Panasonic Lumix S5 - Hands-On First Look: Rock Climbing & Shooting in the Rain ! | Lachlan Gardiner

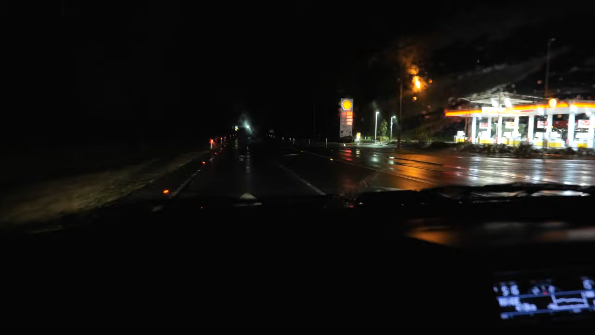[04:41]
We left at 3.30am to get to the location in time. Driving through the pouring rain in the dark we knew it was going to be a wet shoot.